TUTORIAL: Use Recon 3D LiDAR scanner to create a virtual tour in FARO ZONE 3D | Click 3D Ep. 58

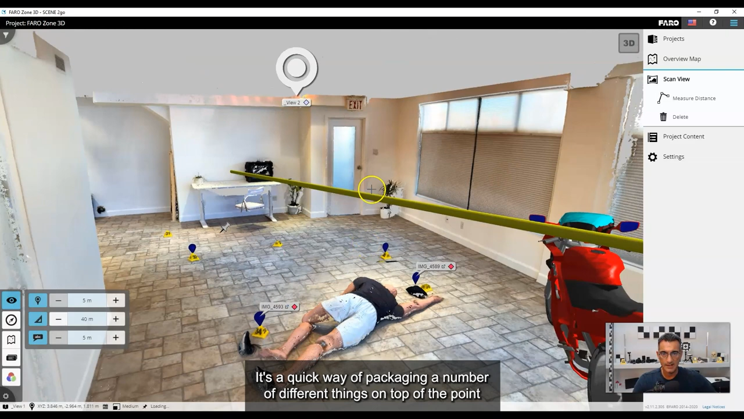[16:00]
It's a quick way of packaging a number of different things on top of the point cloud, like photographs, like bullet trajectories and other things so that you can see it all inside of 3D.
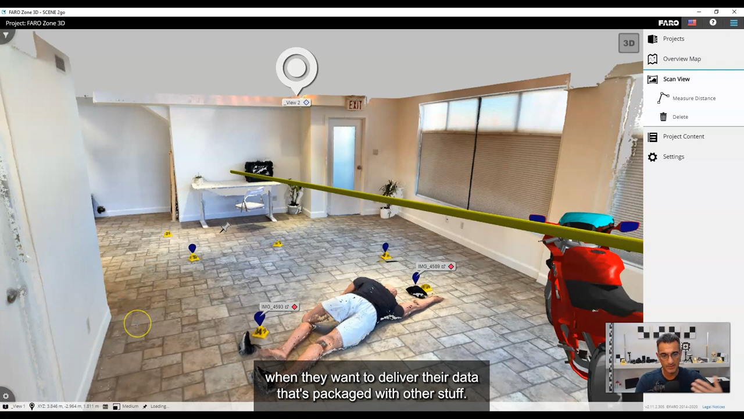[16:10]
I think it's a pretty cool option for a lot of people when they want to deliver their data that's packaged with other stuff. And you can also put PDF documents, you can put audio, you can put video, you can put a whole number of things here. So that's a quick video on how to use FaroZone, zone to go. I showed you how to import point clouds, how to attach images, how to get witness views and panoramic images.